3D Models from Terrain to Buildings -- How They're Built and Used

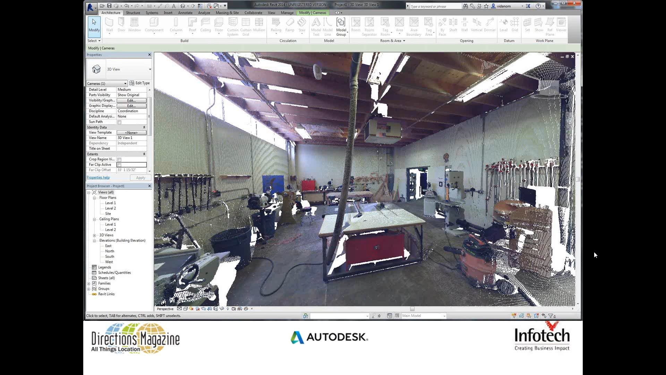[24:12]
in a much effective way than just creating and, you know, spending a lot of time on the 3D models.
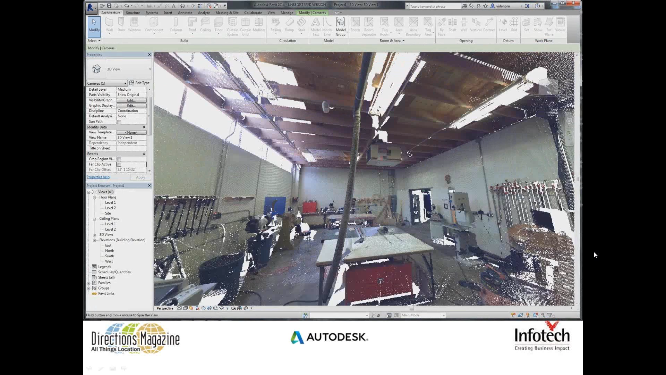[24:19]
Where we can just scan the room, get the 3D model and start working on it. So this is a small idea about how we can scan the interiors. What about the exterior part?
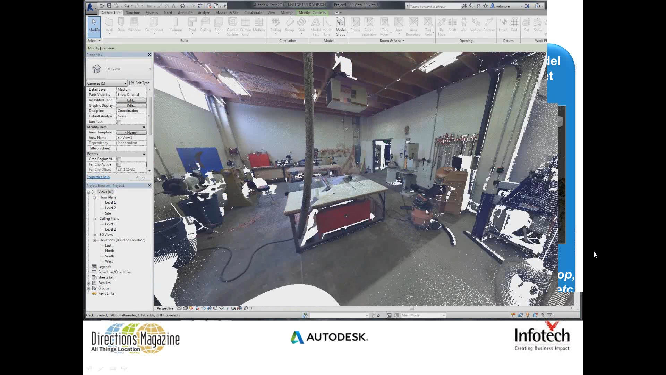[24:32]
When we look at the exterior thing, so we always believed in a lot of technologies where, you know, the satellite survey and aerial survey. But we have a very easy way to get it.
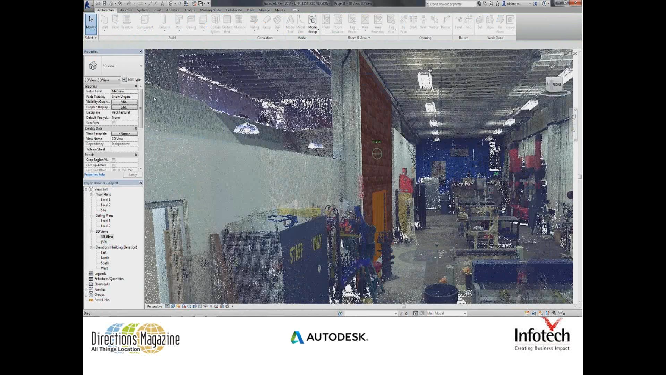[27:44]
And you can get the nice wall with the door.
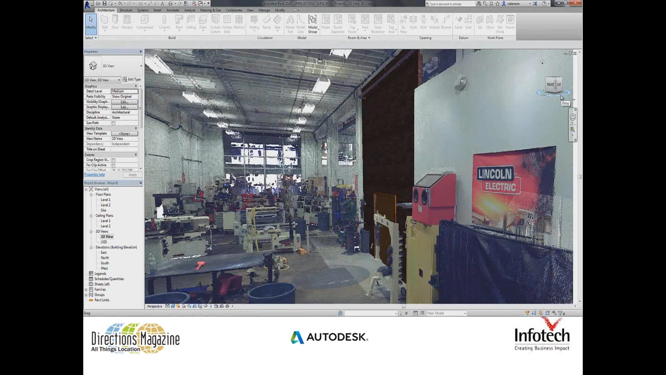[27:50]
You can see the even texture and the kind of, you know, posters, you know, based on the top of your walls. So this is a kind of a technology where we can use point cloud and the real-time walls and do the nice designing in this. Then we can get into, which is exterior and interior both together.
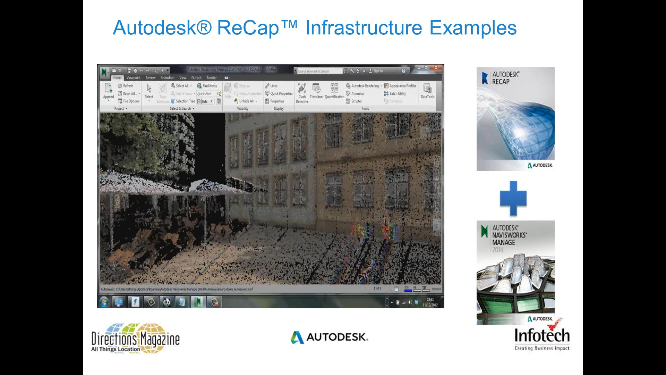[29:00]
getting the view of what exactly is there. So you have Navisworks Simulate, Navisworks Manage which can read the type of data where you can use the recap and Navisworks Manage both the applications together.
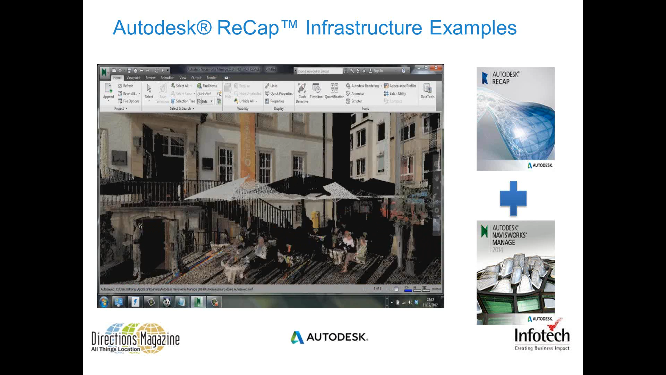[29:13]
Where it produces a beautiful 3D models like this and you can fly inside. So this is basically for most
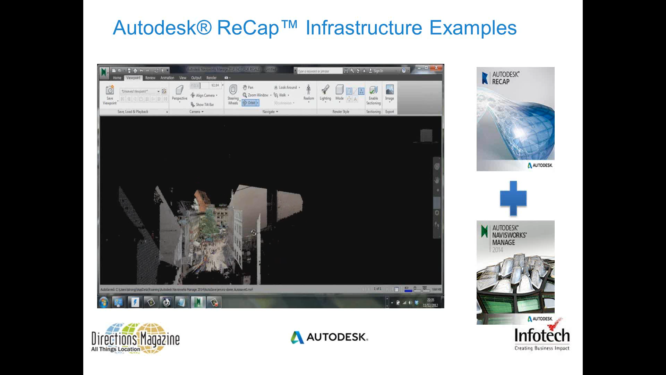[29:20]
of the city engineers to view a specific data for off the town or maybe HVAC or